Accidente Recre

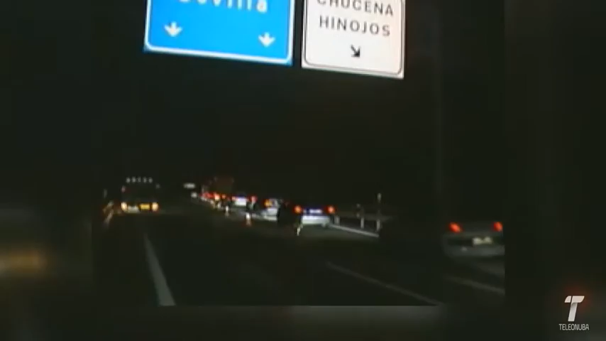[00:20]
el cruce Hinojo-Chucena con destino a Sevilla. En dicho accidente, cuatro personas, tres de ellas miembros de una misma familia, fallecieron en el acto,